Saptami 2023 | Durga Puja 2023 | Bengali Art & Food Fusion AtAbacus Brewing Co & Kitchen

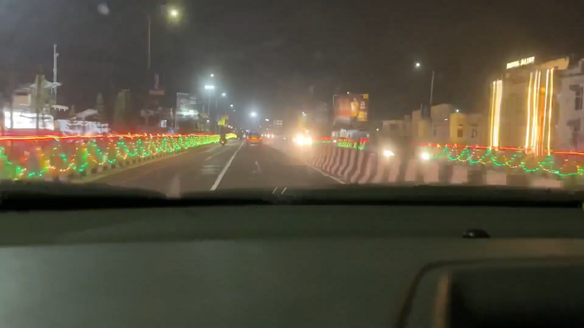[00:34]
तो जो भी ये वीडियो देख रहे हैं उनको हमारी तरफ से हैप्पी दुर्गा पूजा। और अभी हम हैं 6 माइल ब्रिज में, तो अभी हम गणेशगुड़ी ब्रिज में हैं।
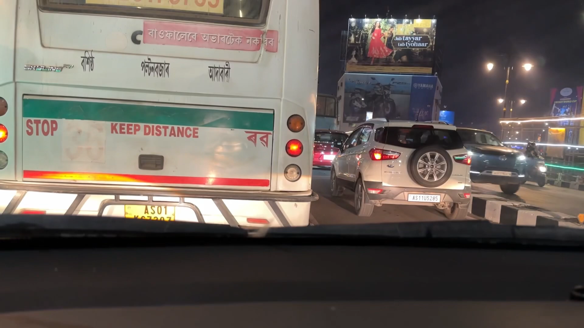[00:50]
और इस ब्रिज के नीचे एक लक्ष्मी मंदिर है, तो वहाँ पर आज एक दुर्गा पूजा हुआ है, उस पर बहुत भीड़ है, तो उसके लिए नीचे वाला साइड पूरा बंद कर दिया है। और ये ऊपर का कंडीशन है, पूरा एकदम जाम ही जाम।
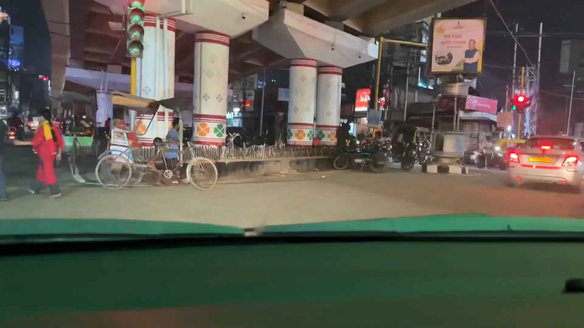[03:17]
तो आज हम थोड़ा सा अलग रूट से जाएंगे, ये सामने गुवाहाटी क्लब से जाएंगे। और ये सामने देखिए एक पूजा हो रहा है,
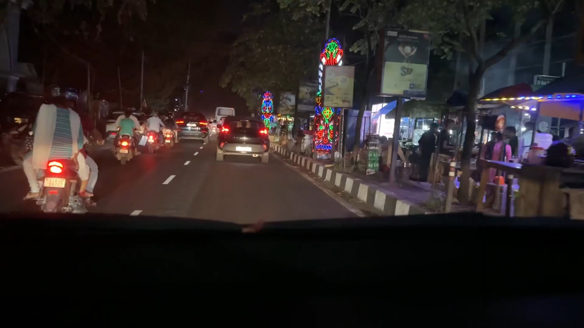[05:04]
कॉटन कॉलेज के पास में आ चुके हैं और सामने भी लाइटिंग है,
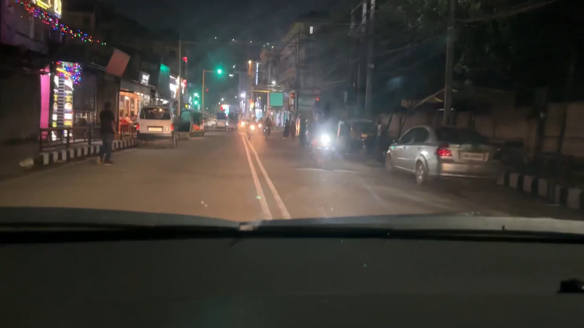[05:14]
देखते हैं कहाँ पे हो रहा है पूजा।
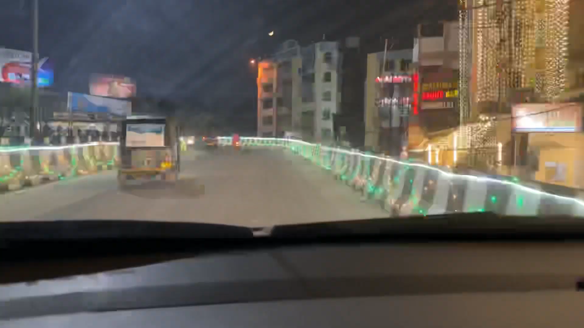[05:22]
तो अभी हम जाएंगे पल्टन बाजार होके,
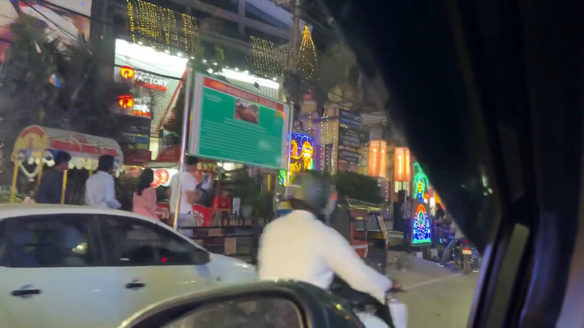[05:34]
देखिए हनुमान जी का मंदिर, इसमें भी दुर्गा पूजा होता है।
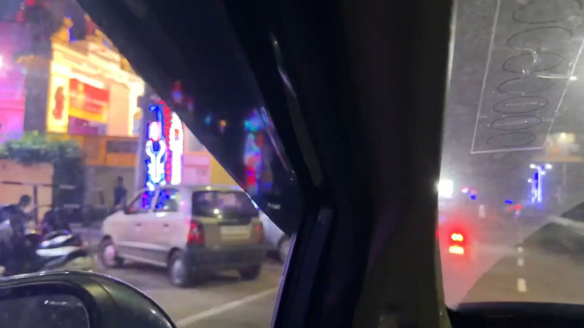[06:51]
ये है दुर्गा मंदिर और इसके अंदर पूजा होता है, काफी बड़ा पूजा है।